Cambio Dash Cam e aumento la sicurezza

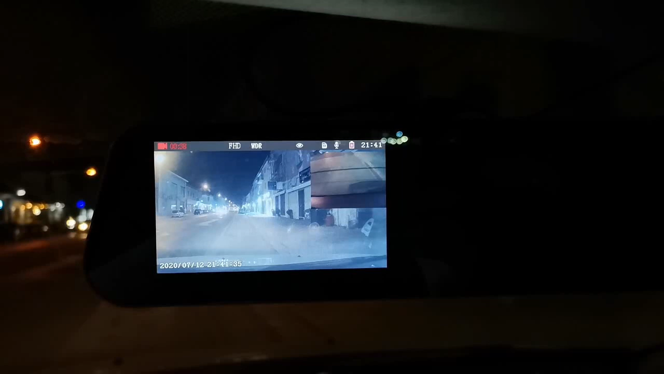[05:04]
delle macchine di notte e anche se è una mezza cinesata la visione notturna funziona davvero bene guardate voi stessi